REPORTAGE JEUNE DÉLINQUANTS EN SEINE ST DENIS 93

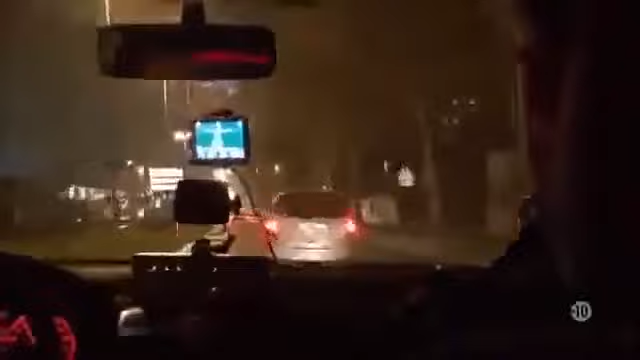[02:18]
Ça suit fort. On va se calmer tout le monde, d'accord?
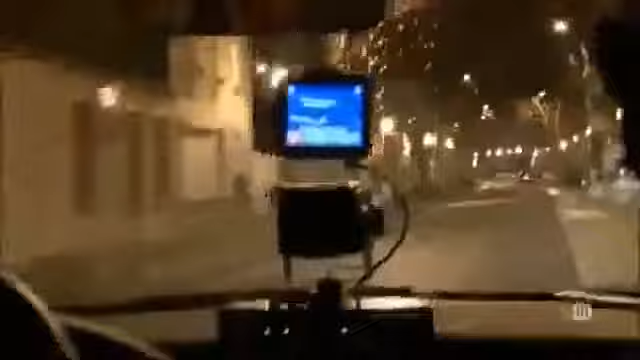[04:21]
Il va arriver à Victor Hugo. Il va arriver dans peu de temps vers Victor Hugo.
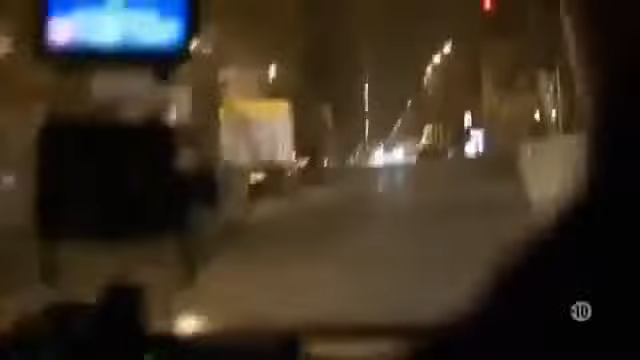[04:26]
Il continue, il a tapé. Il a tapé.
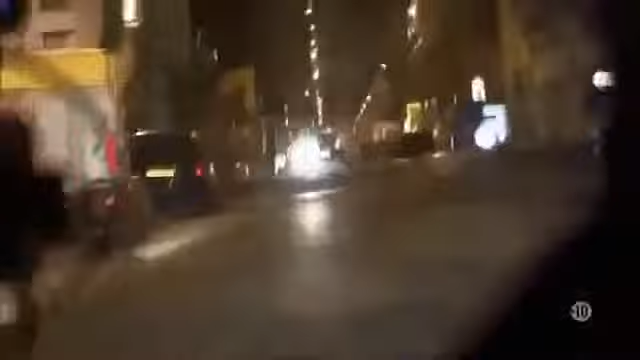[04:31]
Je sors du véhicule abasourdi par la situation. Je reste donc sur mes gardes, croyant tomber sur des bandits sortant d'un braquage. Mais en fait, je découvre stupéfait que le chauffard est un gamin encore ado.
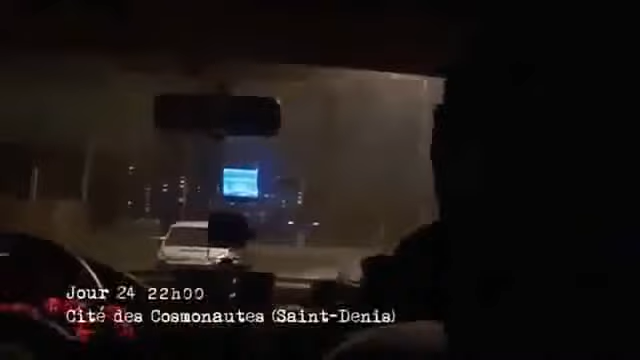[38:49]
Bon Pascal, regarde. Ici, tu as l'avenue qui roule.